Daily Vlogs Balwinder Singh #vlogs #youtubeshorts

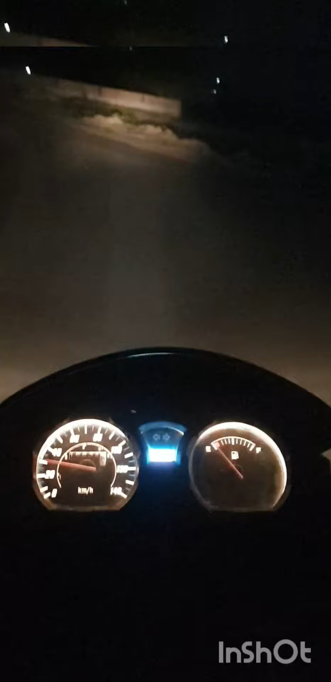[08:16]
तो घर पहुंचते पहुंचते मुझे रात हो गई है अब इनकाव में पहुंचती पाउंट यह मेरे गाल की
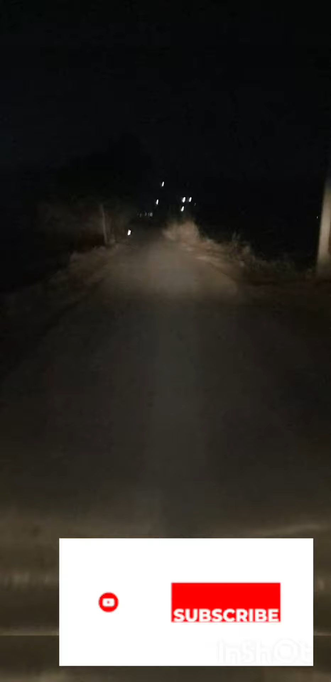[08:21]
सड़क है और सामने मेरा गाउं बिख रहे जहां पर अच्छी आप अच्छा सी लाइडिया पुरिक्टी
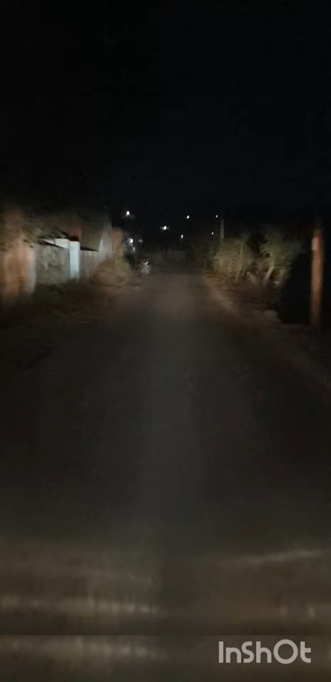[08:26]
एंच्छी ताइम लग गया मेरा पूरा दून निकल गय